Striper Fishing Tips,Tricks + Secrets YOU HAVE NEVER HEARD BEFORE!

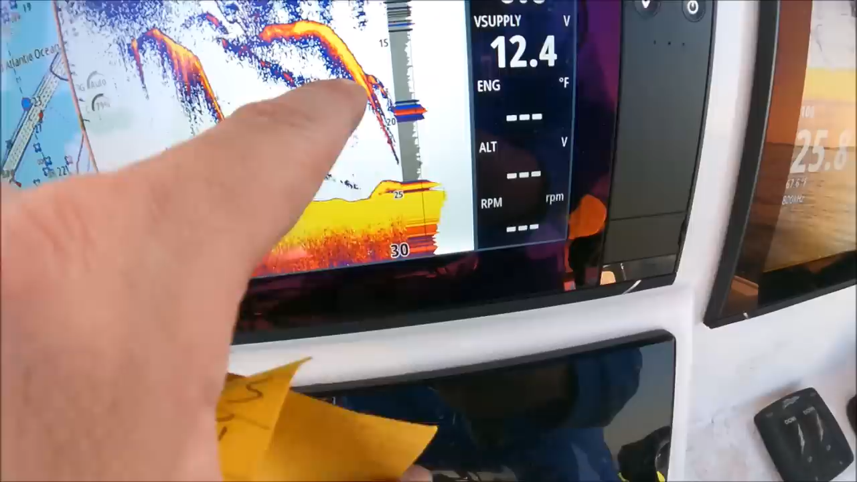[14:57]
Probably the same fish getting marked over. You are thumping a fish's melon. They're everywhere.
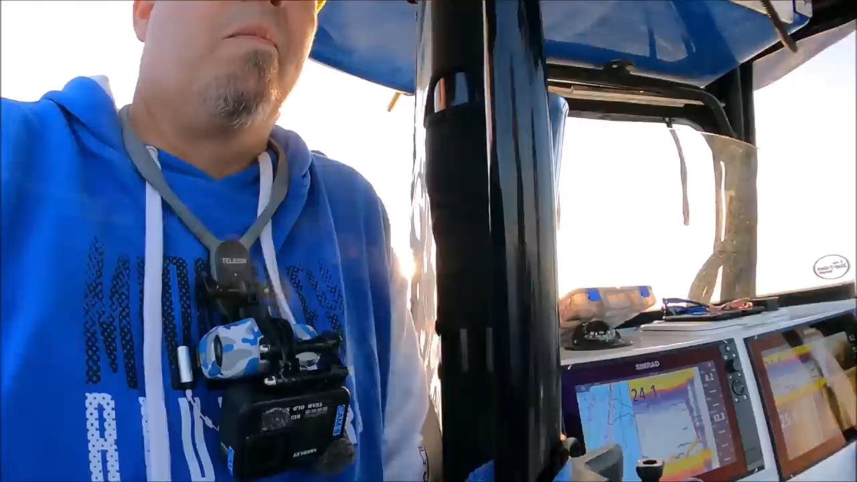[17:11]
So, Mike, let's show. Well, there's his fish went right down to the bottom. Like a rocket is shot down.
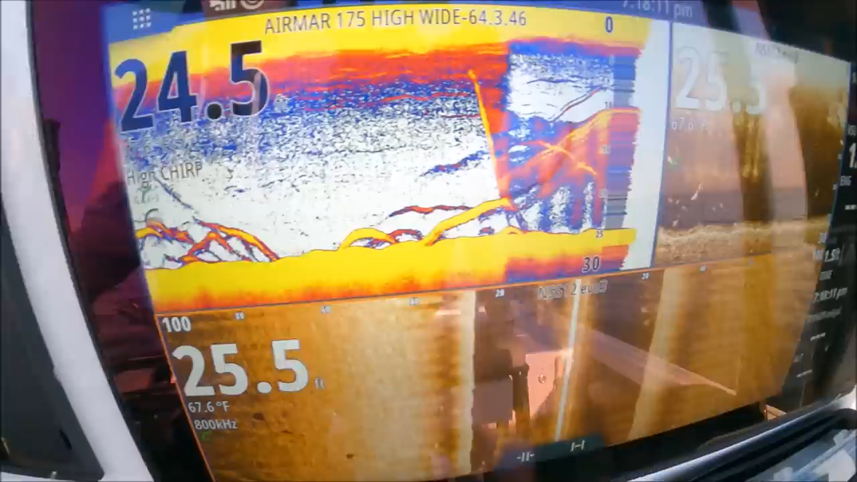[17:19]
On screen: water 67.6°F
So Mike's gonna show how he jigs his spoons. He's kind of put his own little flavor on it.
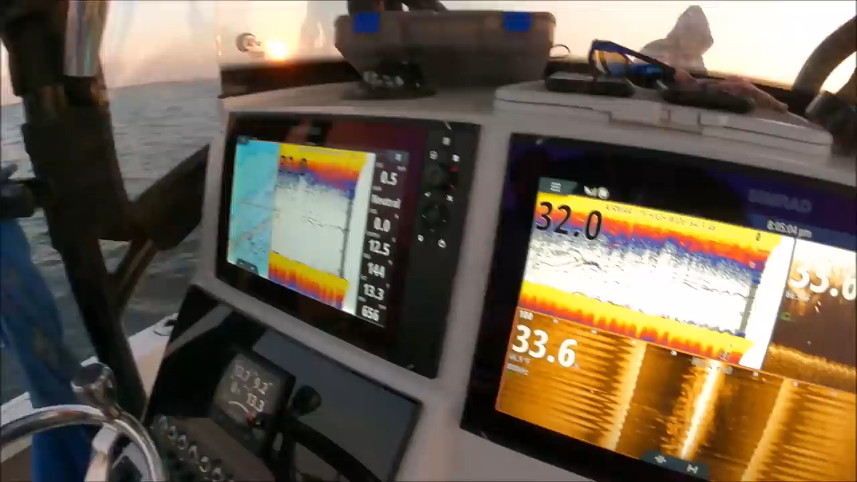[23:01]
We're about to drift over all the bait schools. And he's fishing that spoon right between the bottom of the bait and hitting the bottom.
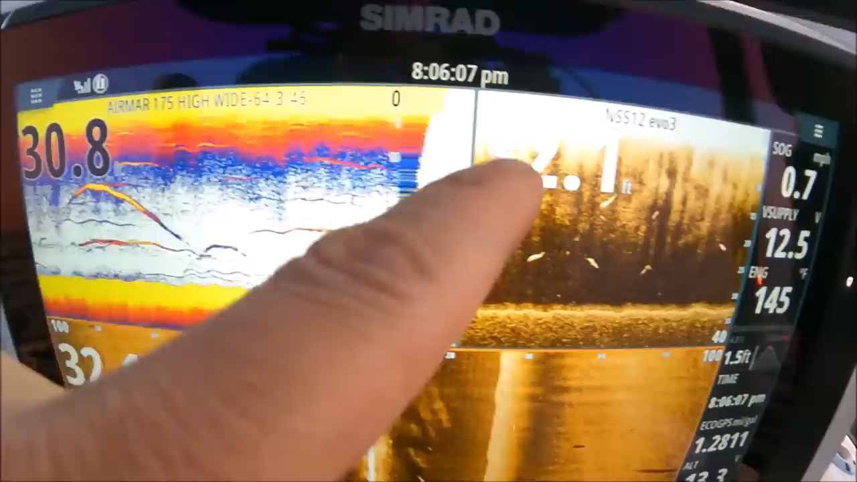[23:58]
So that spoon is a great way to target these fish, because not only are they looking up at the bait that they're gonna see these spoons raining down, but there are bluefish in here tearing up the bunker. And when they tear up the bunker, they're like piranhas if you never caught them before.
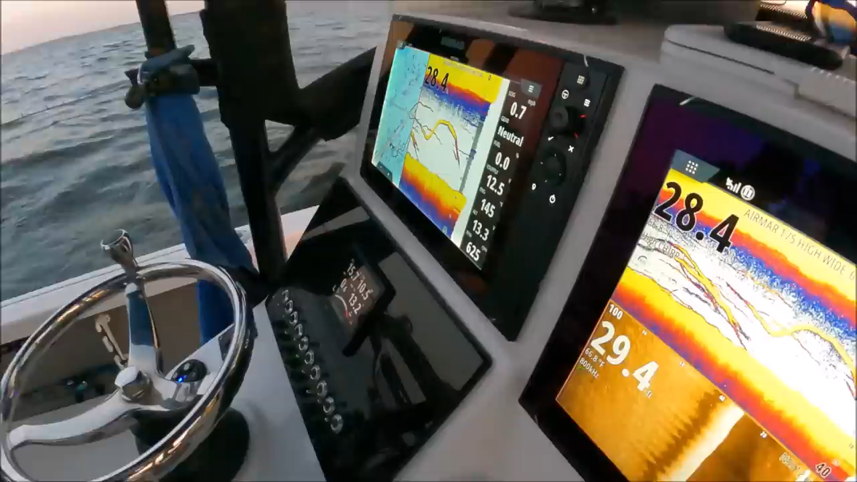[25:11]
So here it goes. These are just suspending fish. They're relating to that bait that's on the surface.
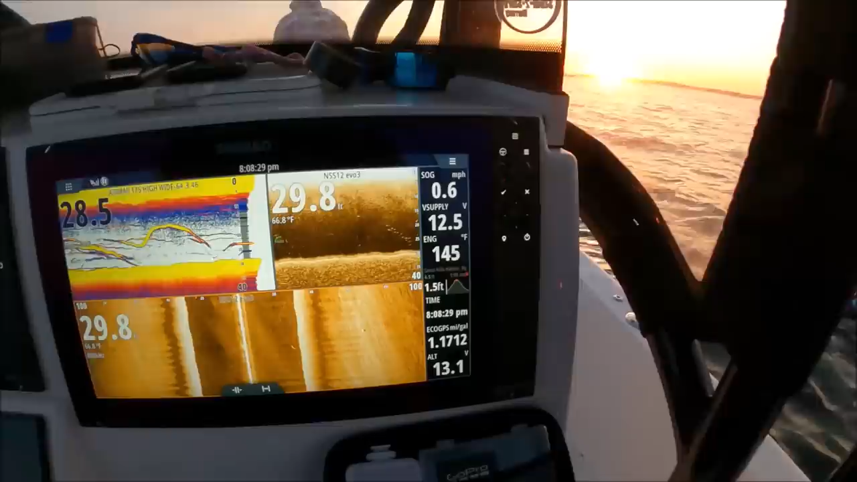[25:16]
We know what they're relating to. They're suspended. They're very interested. So we really need to work our baits where they're suspended and up.
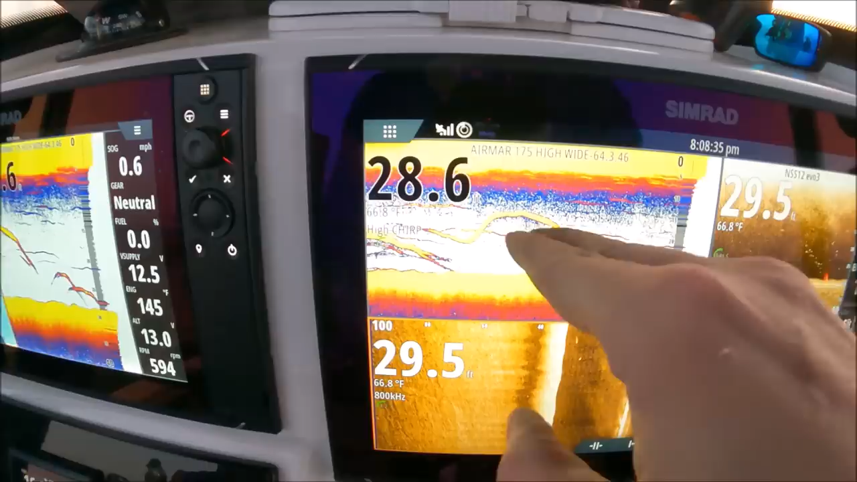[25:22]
On screen: water 66.8°F
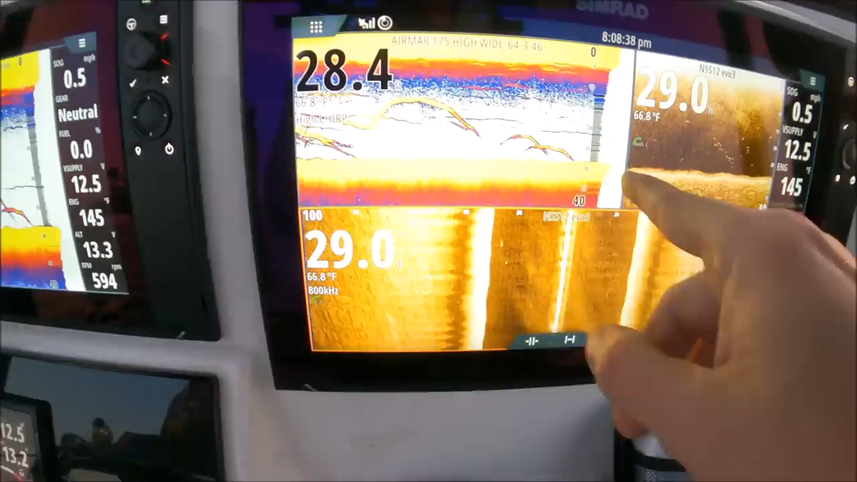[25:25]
On screen: water 66.8°F
And where we're seeing them close to the bottom underneath those bait fish there, he's raining a spoon down.
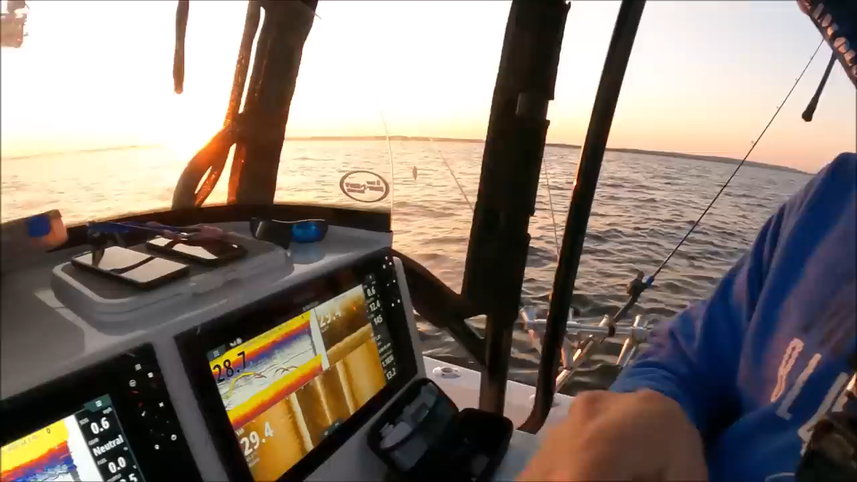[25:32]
So Mike and Justin, we're doing this as a team, and we got to work together to figure it out so quick, so much quicker doing this. So I have two guys on spoons. They're working the middle of the water column down to the bottom. Eric and I are fishing from the middle of the water column to near the surface or just below the surface. Now, once someone hooks up, start making those adjustments. And then usually by the end of the day, we're all on the same bait, you know, once you get it dialed in. But if you got buddies who never kick in for gas and you don't want to take them fishing and they never pay, take them fishing.